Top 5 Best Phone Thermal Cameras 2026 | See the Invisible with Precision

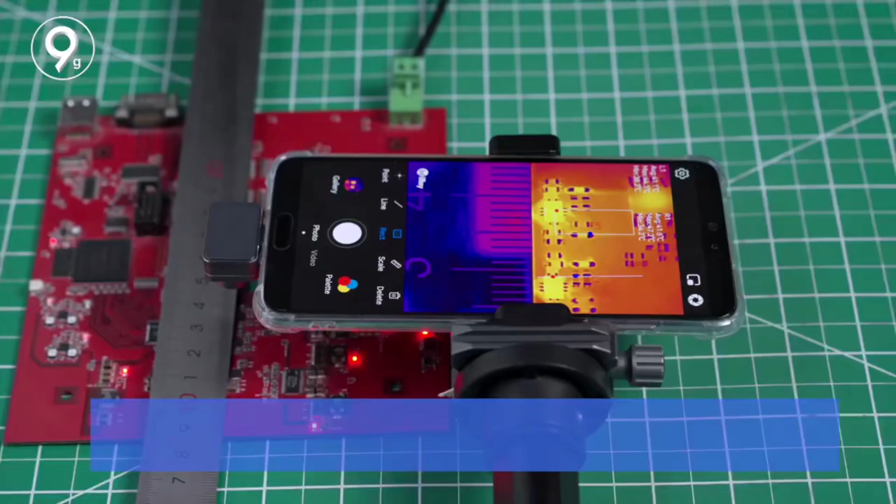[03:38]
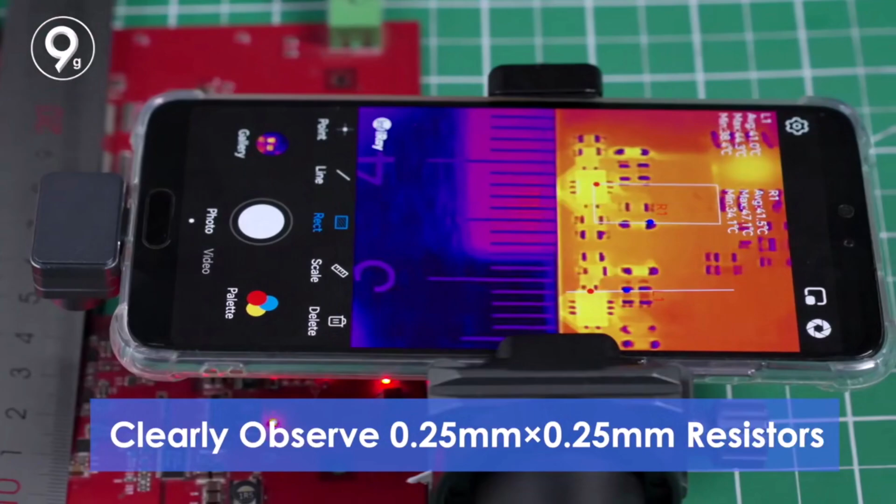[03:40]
it offers instant data sharing and real-time analysis via its user-friendly software.
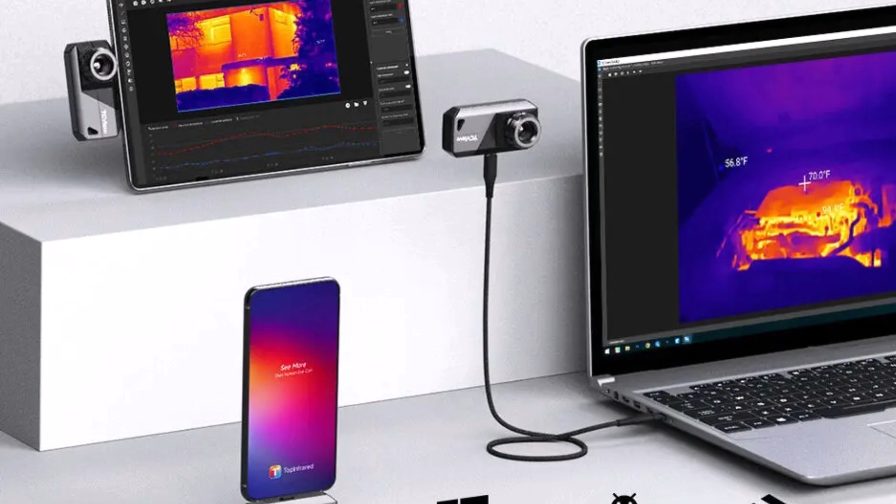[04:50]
On screen: spot 70.0°F
With CE certification, you can trust its quality and reliability.
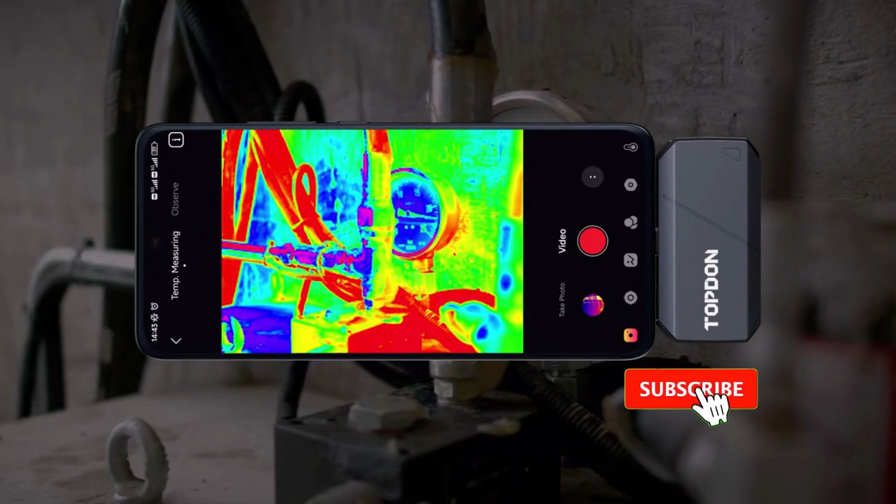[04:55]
If you're looking for a high-performance thermal imaging camera that combines versatility,
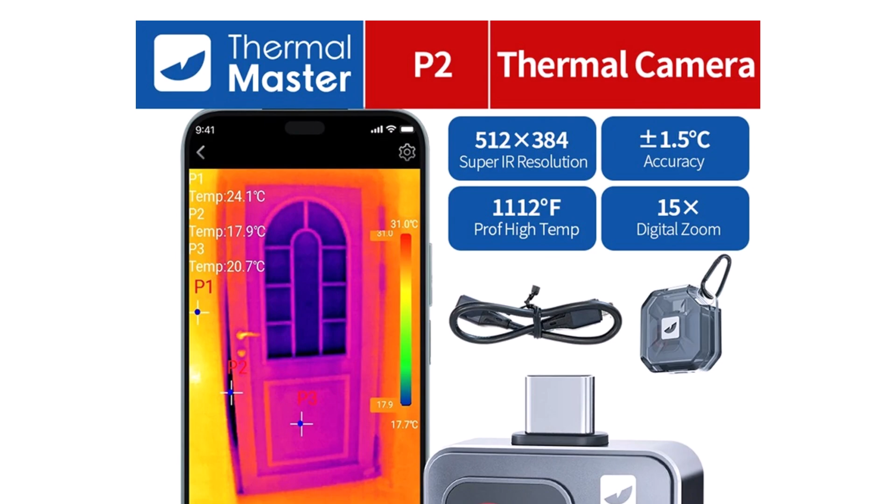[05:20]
On screen: scale top 31.0°C
With a wide temperature range of minus 20 to 600 degrees Celsius, dash 4 degrees Fahrenheit to 1112 degrees Fahrenheit, it provides high-resolution thermal imaging,
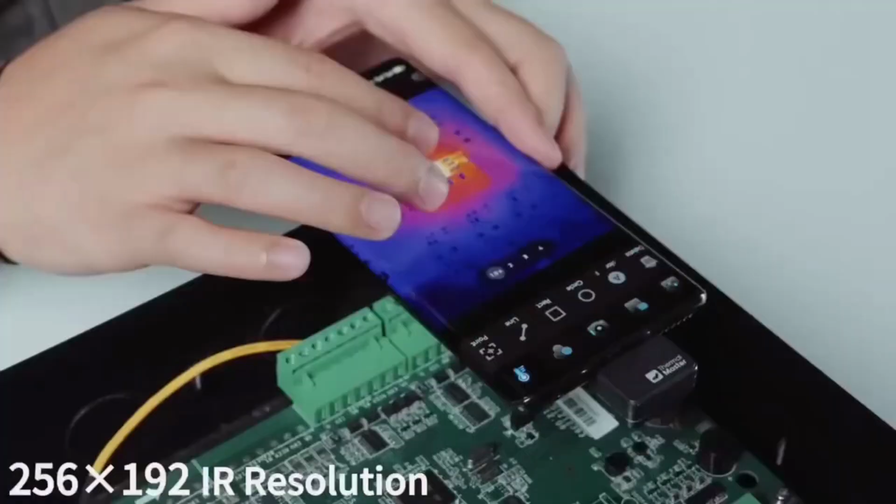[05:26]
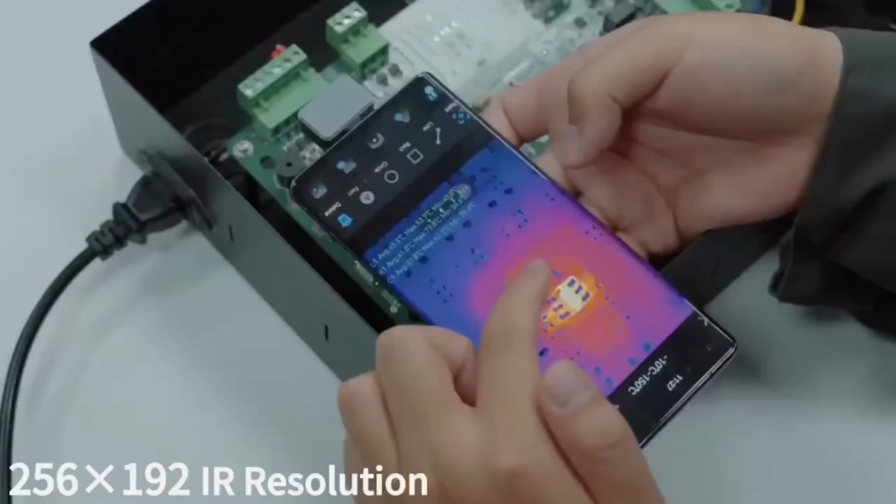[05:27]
256 by 192 and 15x zoom,
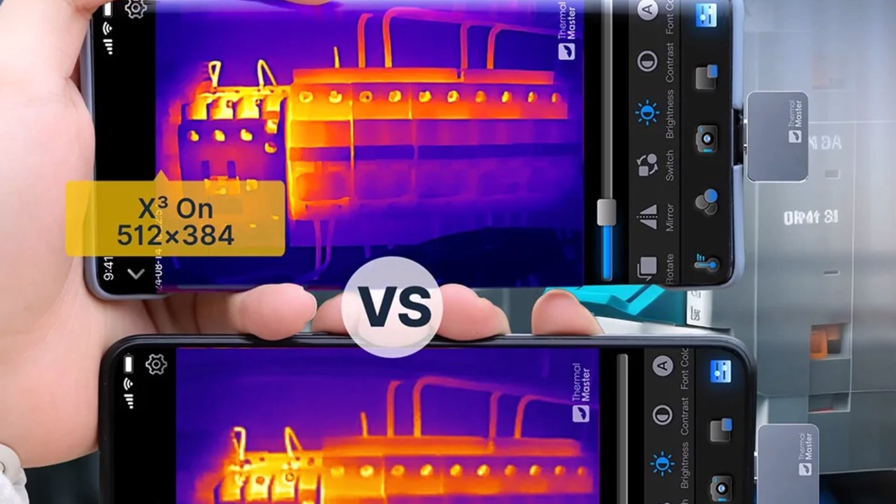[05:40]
The magnetic macro lens enhances detailed circuit board testing,
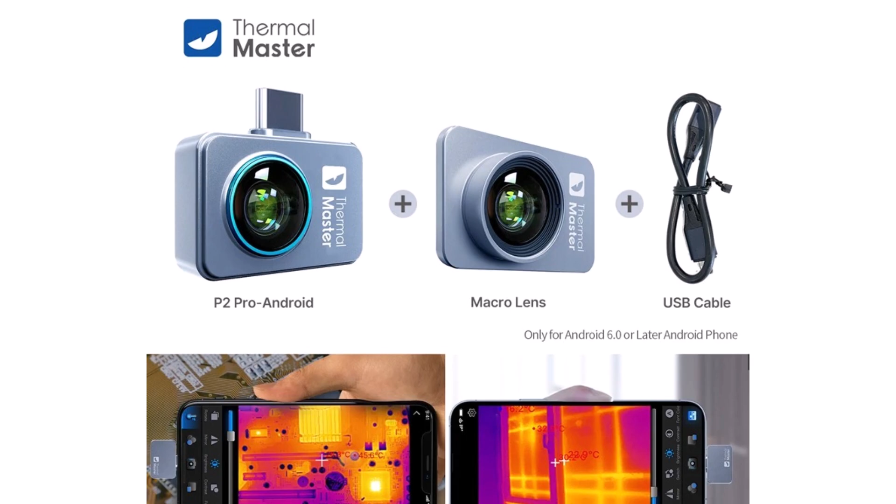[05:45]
capable of observing 0.25 mm resistors.
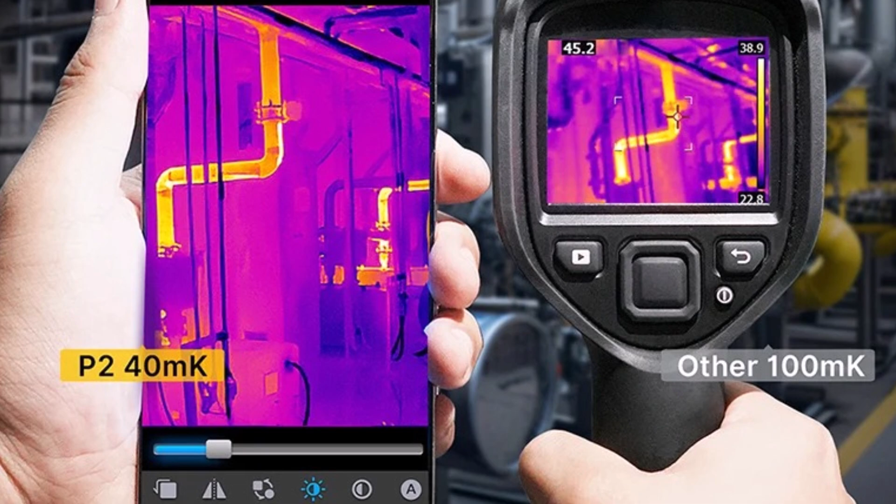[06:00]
Supporting photo and video saving functions, this CE, FCC, and RoHS-certified device ensures reliable and efficient performance.
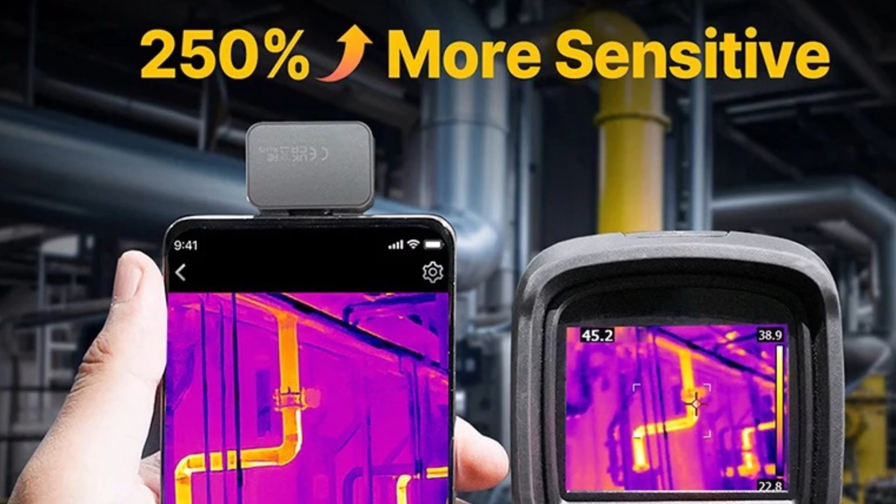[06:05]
If you're looking for a high-quality thermal camera for phones, the P2 Pro is a solid choice.